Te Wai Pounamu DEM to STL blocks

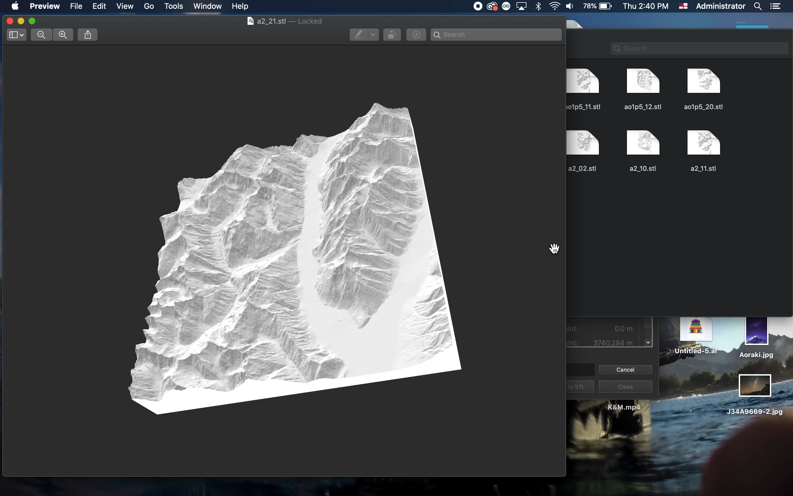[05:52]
but it just means that when we get to areas like Banks Peninsula, somewhere around here, something like this I think,
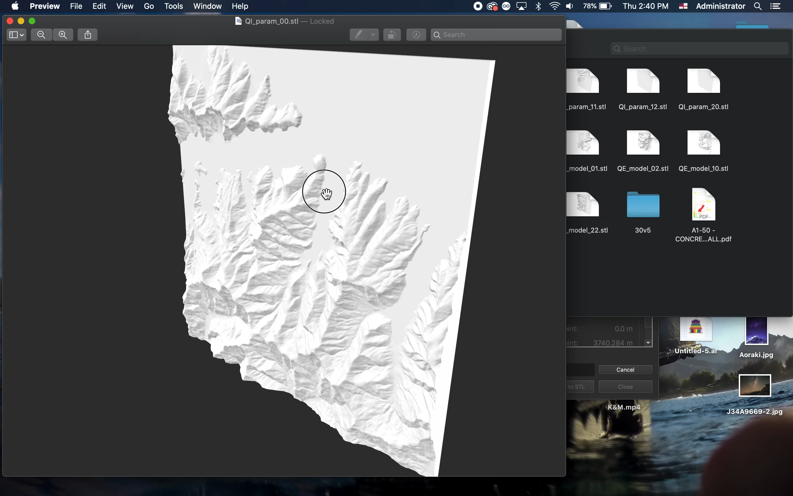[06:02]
then you still get a bit of definition in those hills without pushing the other ones higher. You get kind of nothing over here, so 1.5 is a really good number for that.